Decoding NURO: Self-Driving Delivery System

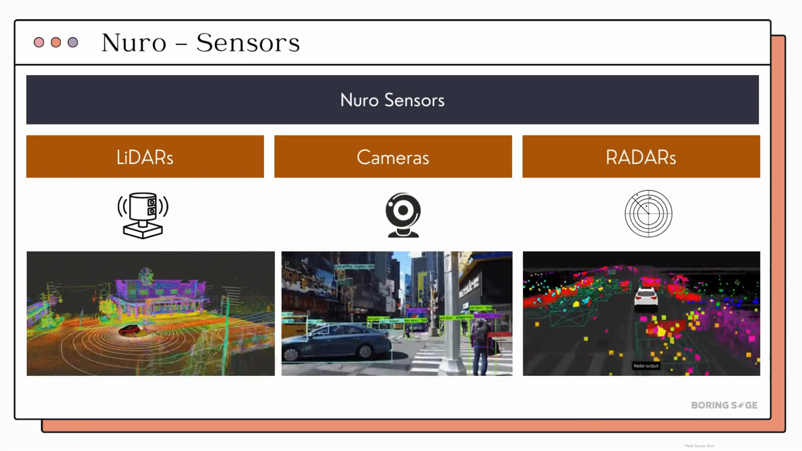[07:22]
Now, let's discuss the sensors that enable it to operate in the real world. The sensor port located at the top of the vehicle houses long-range sensors such as LiDAR and high-definition cameras
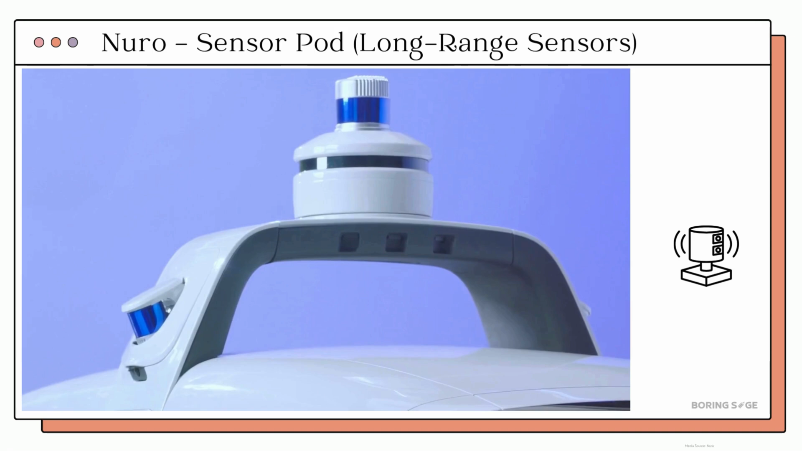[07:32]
which work together to capture a 360-degree view of its surroundings. LiDAR systems emit laser pulses to create a detailed 3D map of the environment,
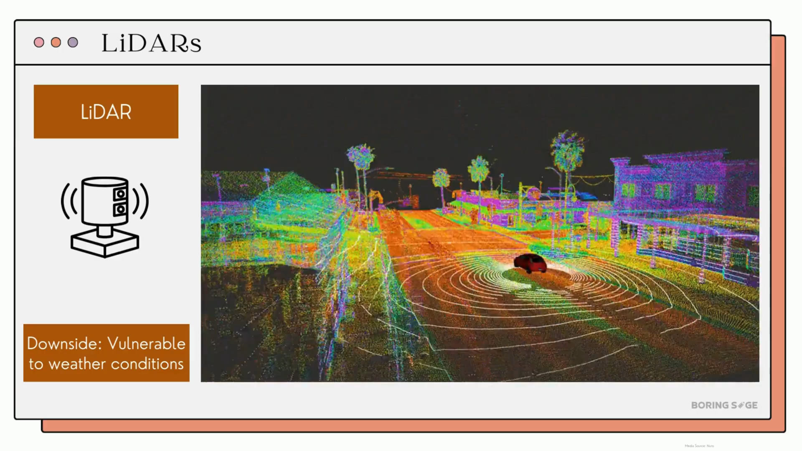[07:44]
accurately measuring distances to detect objects in real-time, even in low-light conditions.
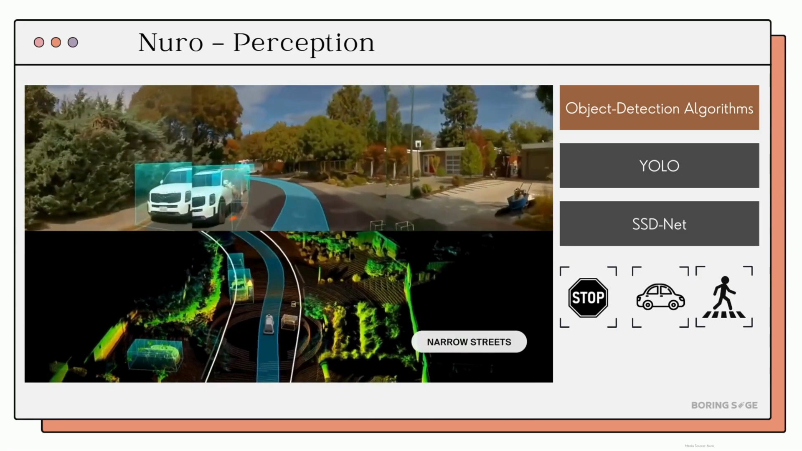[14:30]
So, over here we use a combination of object detection algorithms and machine learning techniques applied across the sensor data to detect and classify objects. Algorithms such as YOLO or SSD NET play a key role over here enabling us to detect these objects in real-time.
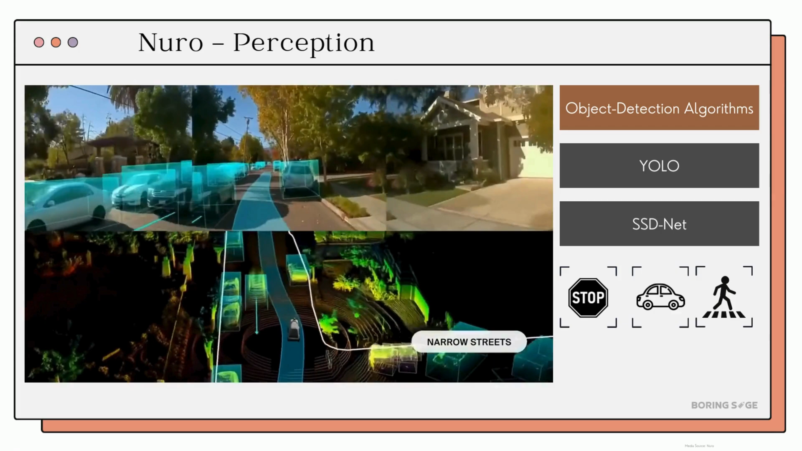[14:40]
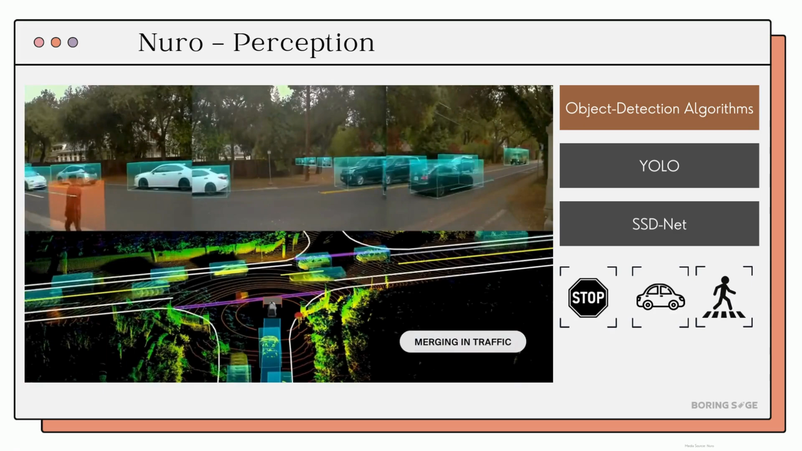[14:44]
The goal really is to ensure a vehicle is able to identify these objects and classify them in real-time.